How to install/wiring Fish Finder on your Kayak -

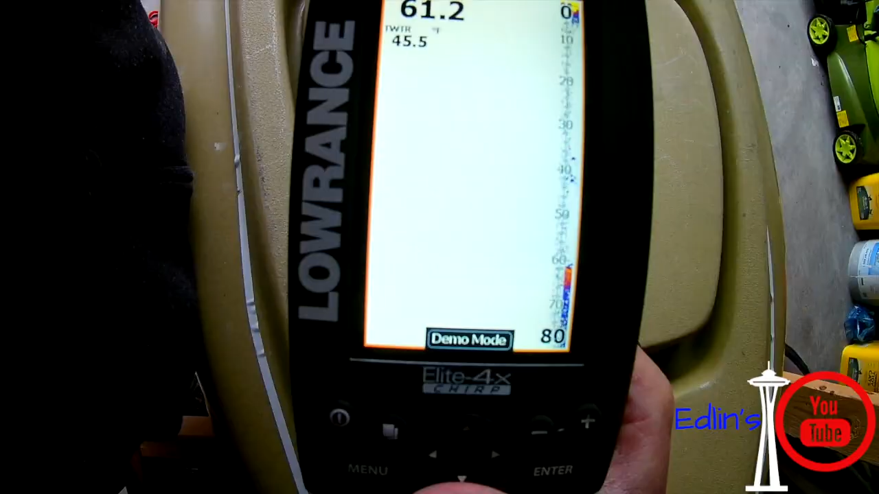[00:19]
On screen: water 45.5°F
one if you want to see them boxing and just basic screen features this